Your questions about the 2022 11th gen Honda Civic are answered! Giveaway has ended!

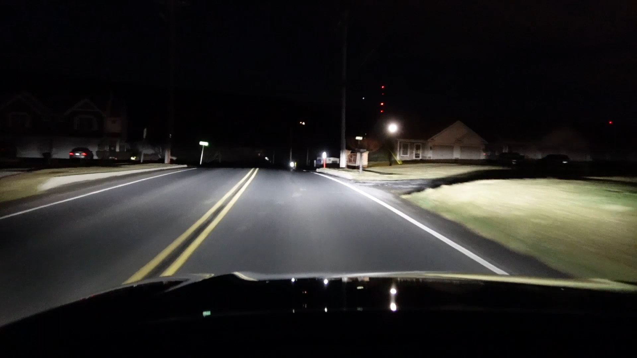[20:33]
this is just the DRLs and the headlights fog lights no fog lights fog lights no fog lights fog lights no fog lights fog lights what a big difference these